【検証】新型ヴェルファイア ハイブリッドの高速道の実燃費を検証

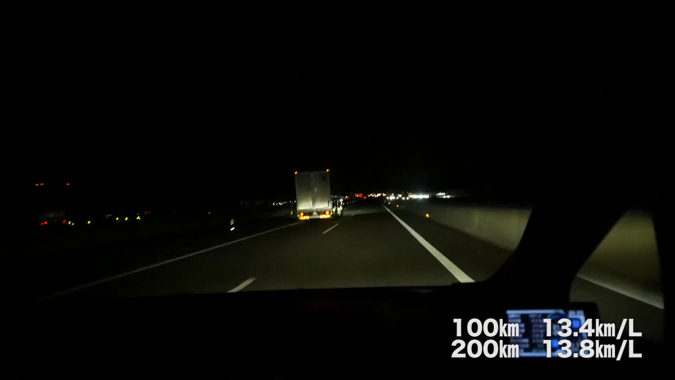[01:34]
はい、えー300キロ300キロ来ました300キロでただいま年比がね13.